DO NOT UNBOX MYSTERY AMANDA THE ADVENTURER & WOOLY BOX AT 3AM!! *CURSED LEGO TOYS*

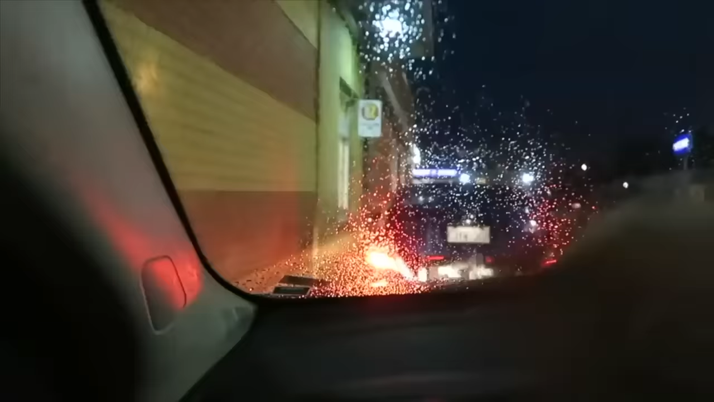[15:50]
Oh, my God. Okay, guys. I just picked for the Happy Meal, and I'm just waiting to get it. Right now, guys. But once I get it, I'm just gonna go home, and I'm gonna be opening it once I get home, guys, because it's gonna be a crazy Happy Meal.
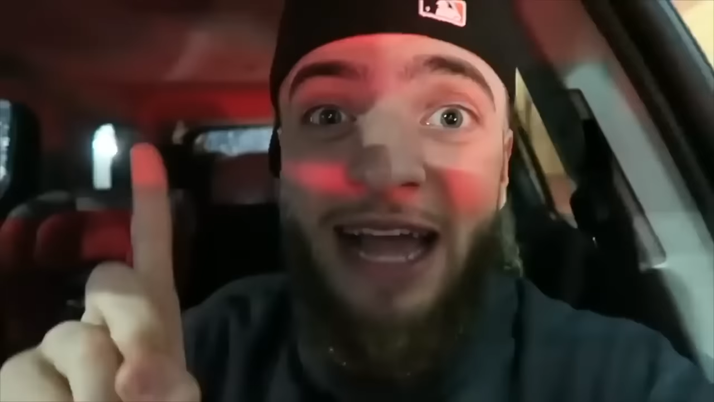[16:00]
Imagine Amanda the Adventure and Dora the Explorer literally end up fighting at 3 in the morning, guys. It's gonna be crazy.
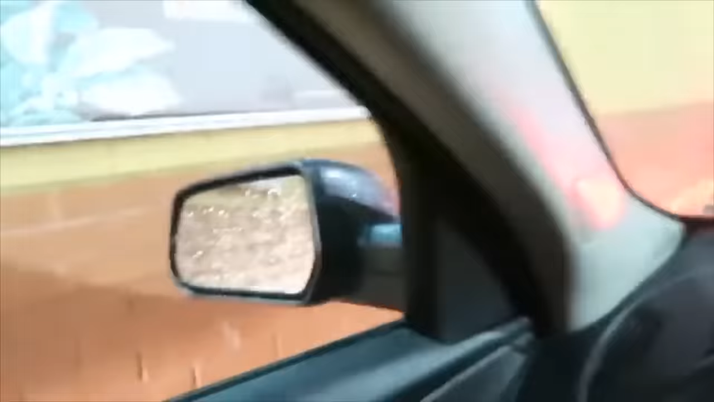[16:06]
But I'm just waiting to get my Happy Meal. This car is about to leave right now, guys. Oh, my God. This is gonna be crazy.
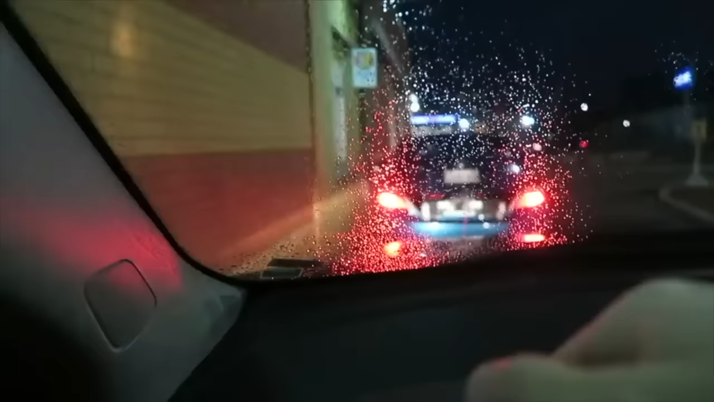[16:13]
I'm literally gonna be getting the Happy Meal. We're actually the first people to get this Happy Meal on YouTube, guys. But, yeah. The car just left, guys. Let me just put my camera down right now.